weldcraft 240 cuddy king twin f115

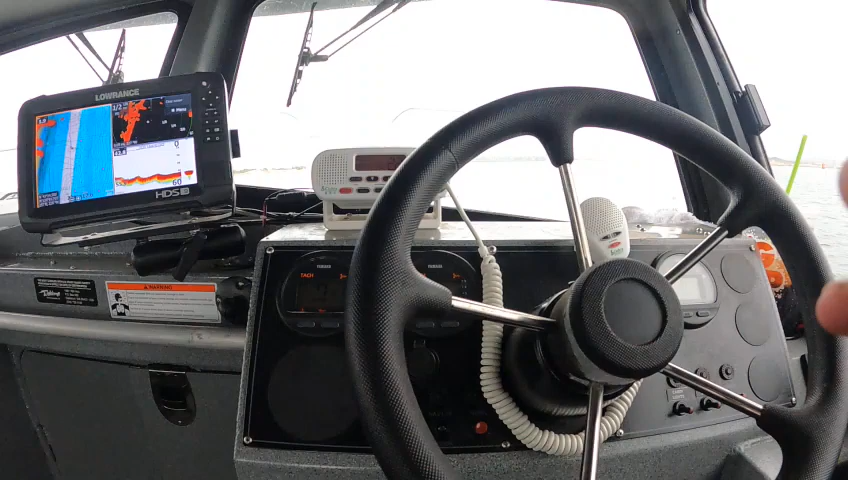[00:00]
hey hey this is Boat Doctor down here in this uh 24 foot
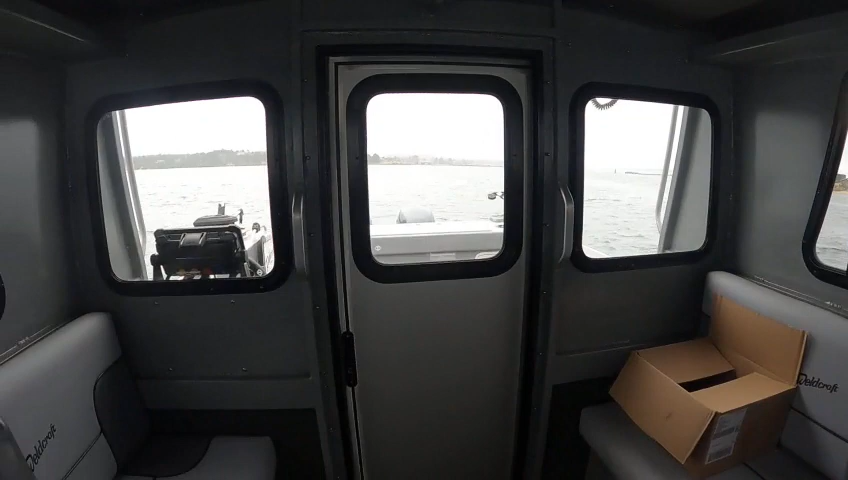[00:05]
worldcraft cutting king finally got the electronics now if you want sonar
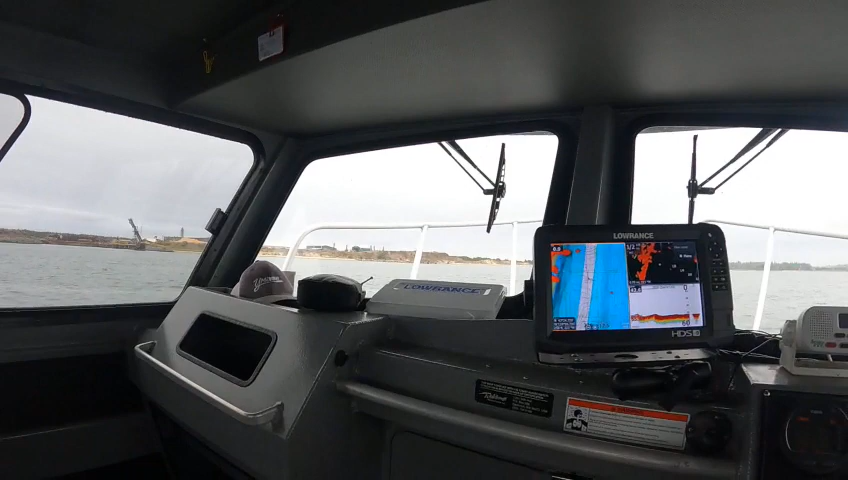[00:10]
you're gonna have to actually have that unit on right back there because i'm using that for your active three-in-one so you can get down scan the side scan on here plus your traditional if not i have to just run the one so that way you get it from both but everything else will work back there with this unit being off
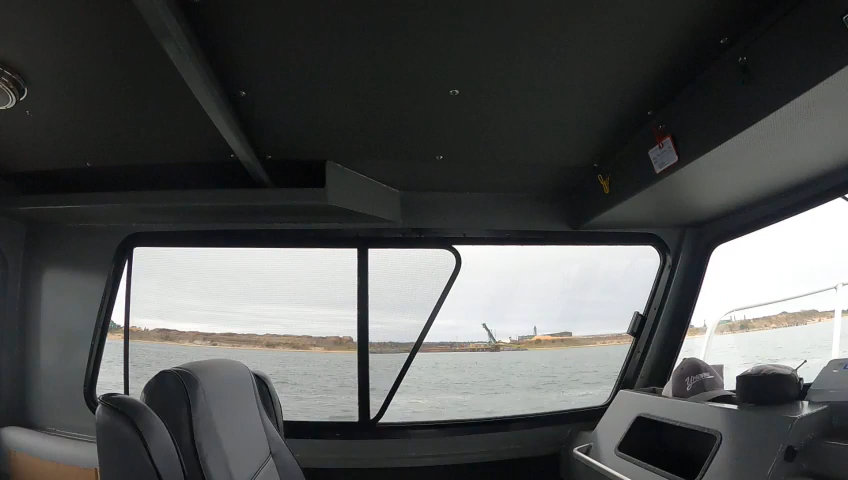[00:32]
i think radar overlay you might not get either a radar but you should get gps but that unit's got to be on to throw everything up over here so i got all this stuff set up data numbers in here
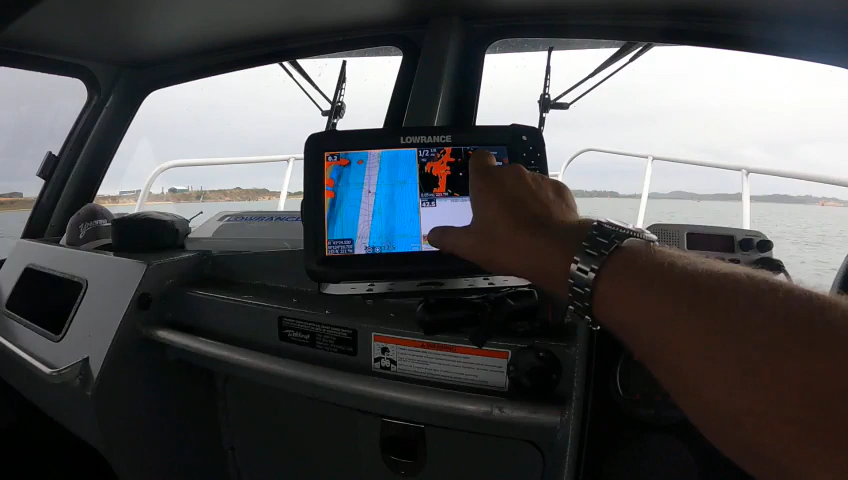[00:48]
radar overlay on top of the gps overlay here sonar here then i went through here and maybe a bunch of combos so if you wanted that one again i got all your numbers up you just push that over there you go up over here and
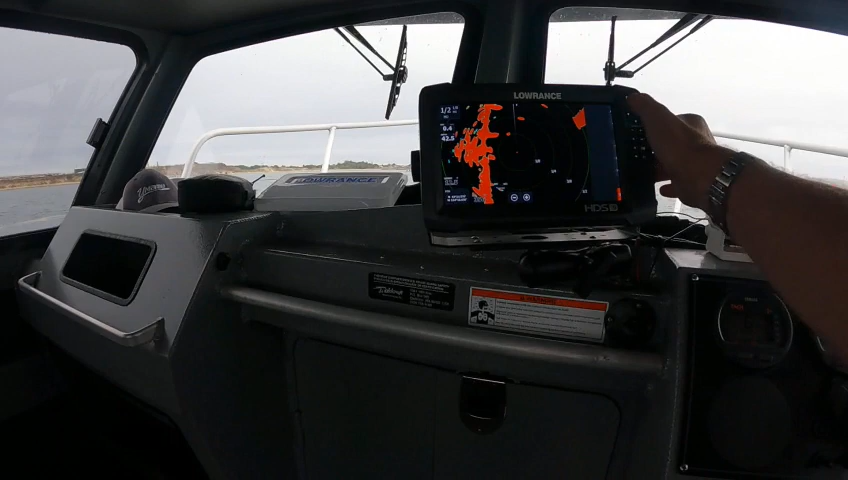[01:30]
the combos are over here so i can put that one on here go like
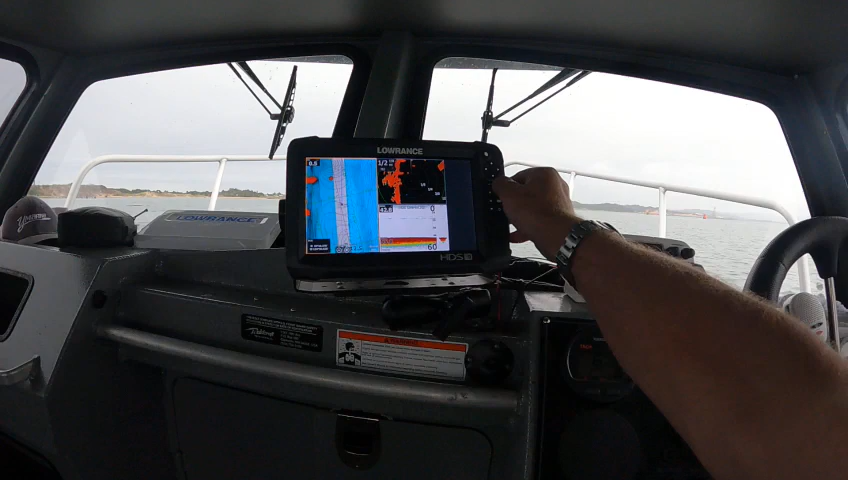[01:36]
this and you can decide split these just by going like this and hit here now say i want smaller gps but maybe a bigger uh sonar smaller radar i can do that or maybe i want it the opposite i want smaller radar
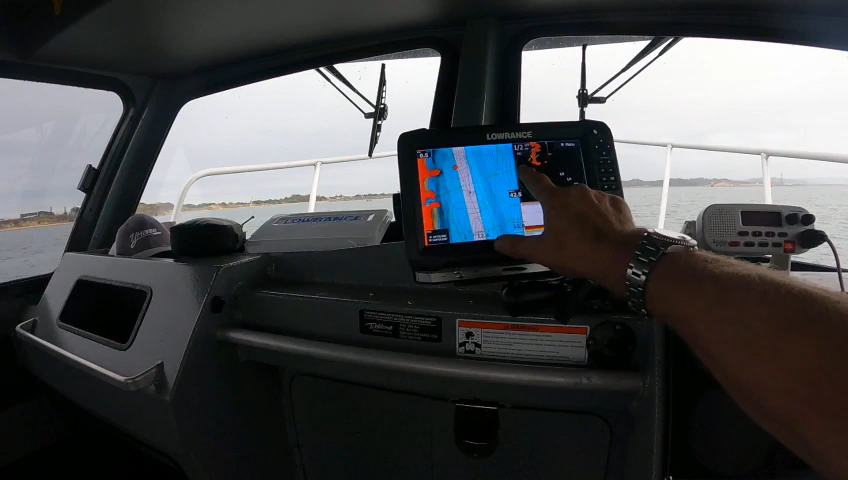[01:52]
see how that changed that like that so then you'd go back up to here you go to side split then you can go over here and you can just bring them right back where you had it
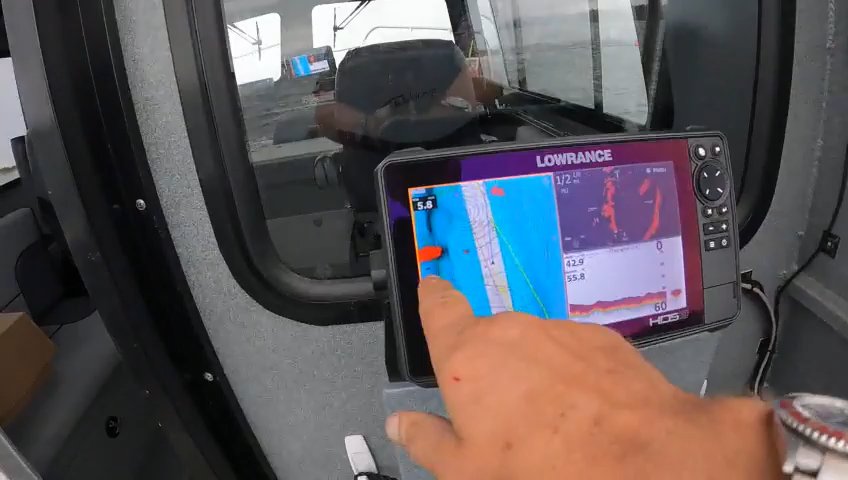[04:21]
boom right here uh then of
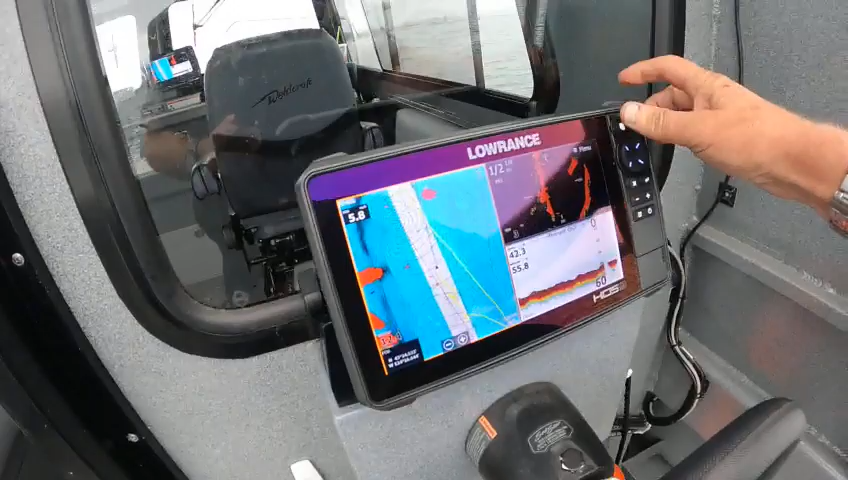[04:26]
course if you want to go back into like a side scan you can go to side scan you can go to down
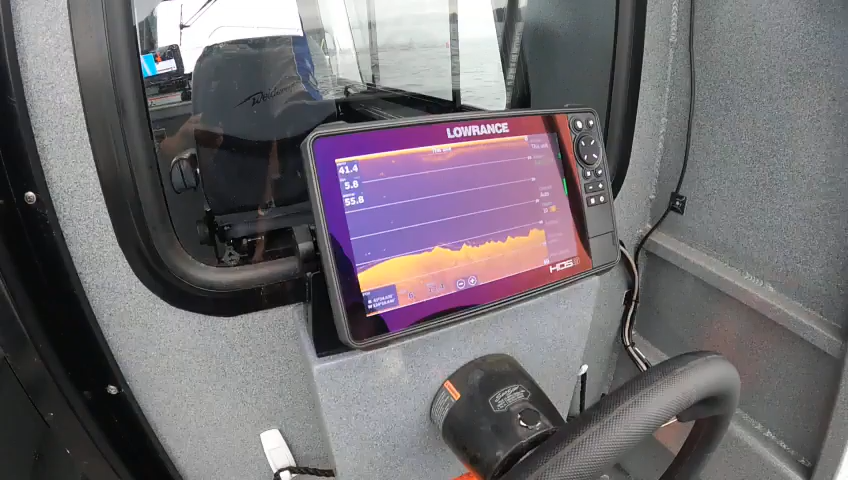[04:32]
down view and you can get that both front and back
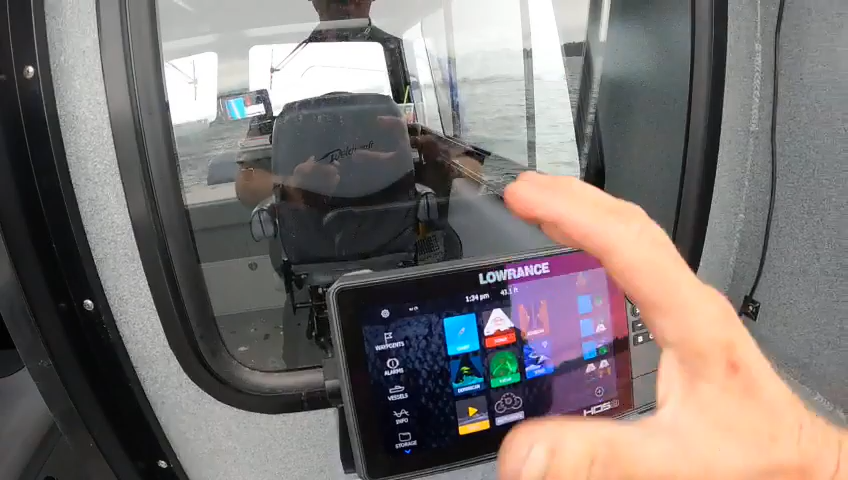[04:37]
so this is a lot better way to do this okay so then we can go back in here in my fish mode
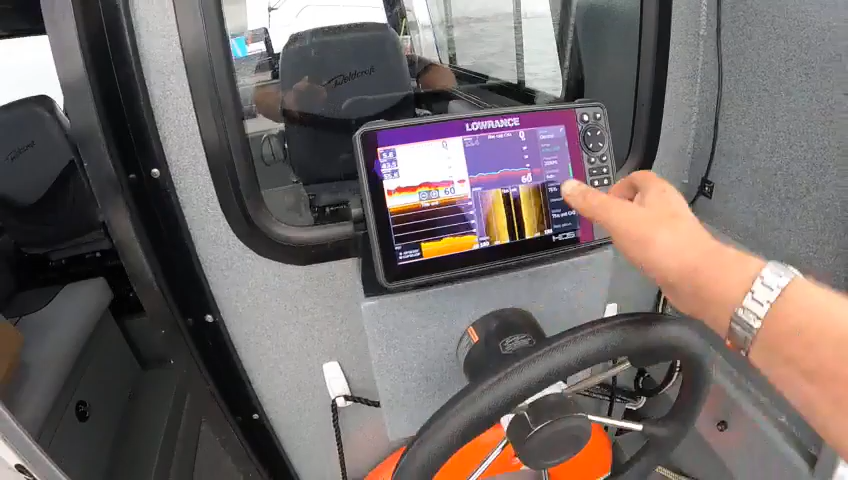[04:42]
go like this asthma no nonsense there's a fish here you look over here there's
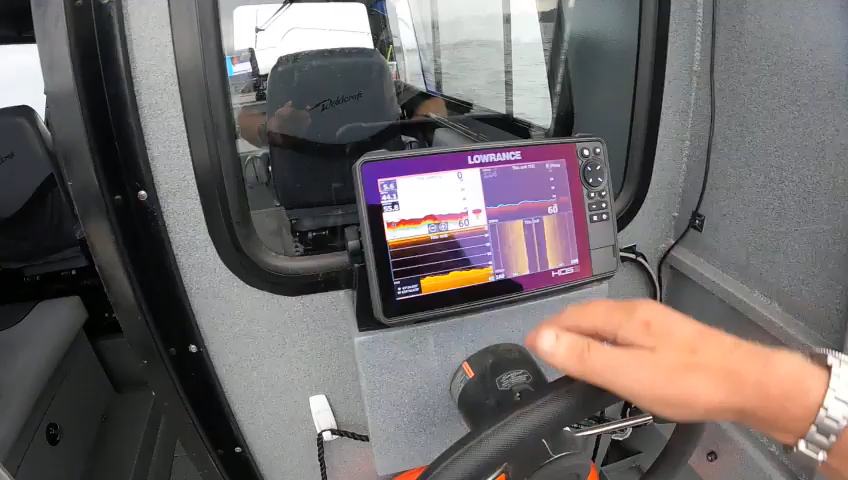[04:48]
a fish okay you can steer back here